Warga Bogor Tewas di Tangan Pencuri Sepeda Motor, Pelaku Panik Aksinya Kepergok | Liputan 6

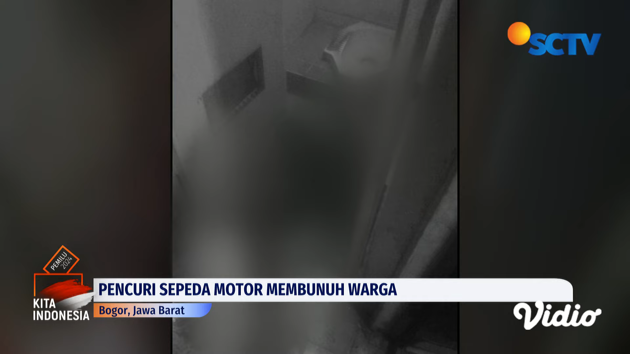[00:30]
Namun aksi pelaku diketahui korban, sehingga membuatnya panik. Korban kemudian dipukuli menggunakan kunci roda hingga meninggal dunia.